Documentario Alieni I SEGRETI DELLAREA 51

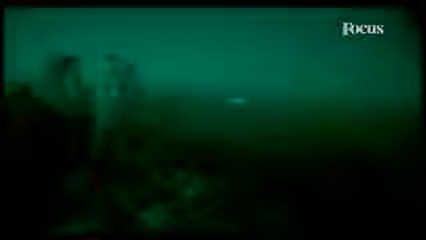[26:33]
la base è a 40 chilometri di distanza ma l'immobilità dell'aria del deserto e l'assenza di umidità ne rimandano un'immagine chiarissima
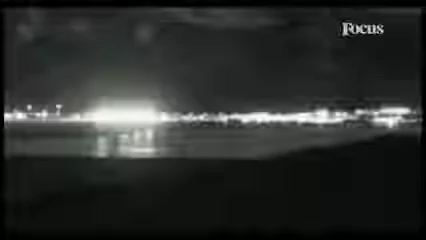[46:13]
numerosi sono gli avvistamenti di strane luci sospese sulla base e ora stiamo parlando del caso 55101 i segreti dell'area 51 è enorme